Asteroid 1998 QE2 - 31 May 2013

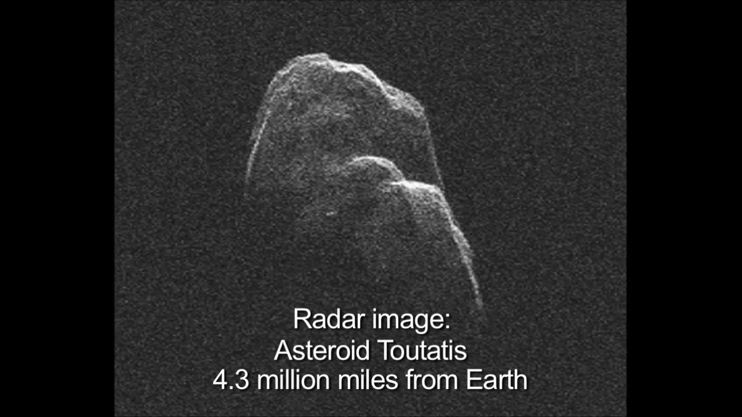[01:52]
Asteroid Teutatis was millions of kilometers away, and we were able to resolve surface rocks. We could see boulders.
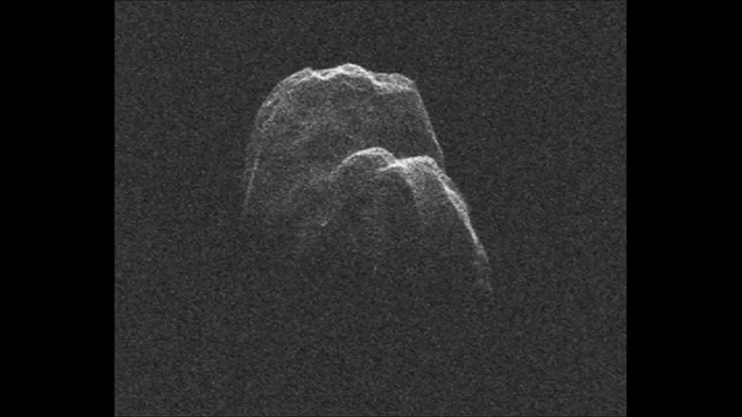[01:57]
There are currently only two radar facilities in the world that have sufficient sensitivity for doing regular observations of near-Earth objects, Arecibo and Goldstone.